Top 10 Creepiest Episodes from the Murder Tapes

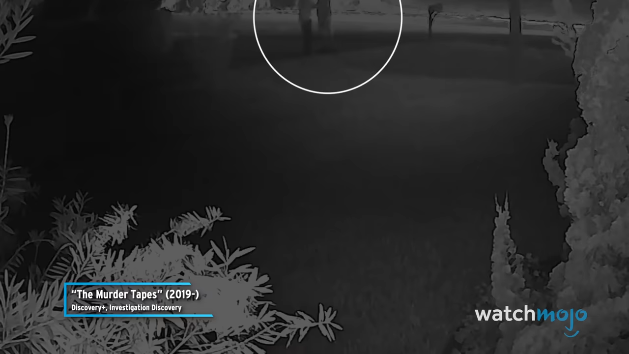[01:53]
You can tell from the body language that there's obviously a dispute.